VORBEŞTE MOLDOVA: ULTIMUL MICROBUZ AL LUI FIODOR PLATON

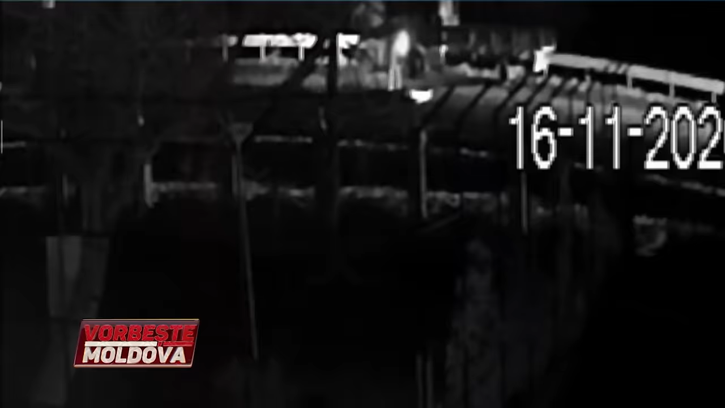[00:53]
Lovit de mașină, corpul bărbatului a fost aruncat pe banda de contrasens.
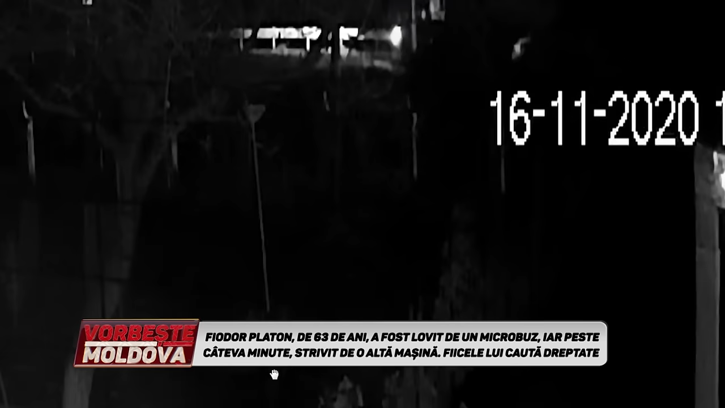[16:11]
Nu, asta nu înseamnă că dacă a fost lovit în mijlocul drumul, trebuie să-l lăsăm acolo până nu a venit poliția. Cecul, mașinile, unu, doi, vedem că s-a oprit, automobilul s-a oprit, a dat semnalele de avertizare, timp este destul ca să să acord primul ajutor să instaleze or să blocheze drumul. Să iați chiar în față dacă n-ai semnele respective
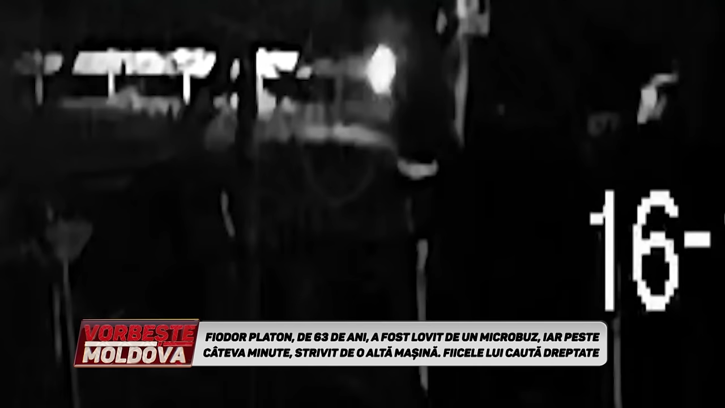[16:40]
care conform legislatii trebuie să le ai în automobil, trebuie să ieși în față să arăți cu mâna. Alte metode sunt de a atenționa pe cei care vin dacă n-ai dovedit să evacuiezi persoană.